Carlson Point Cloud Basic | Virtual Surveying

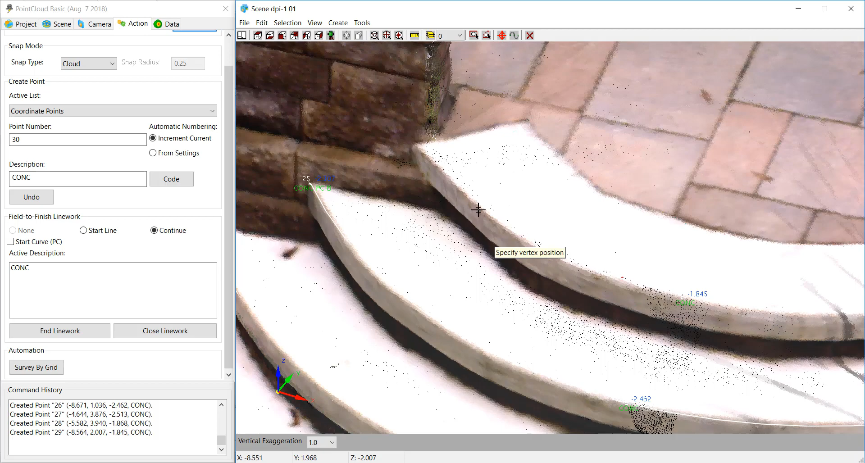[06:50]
Let's spin it around so we pick right where I want to.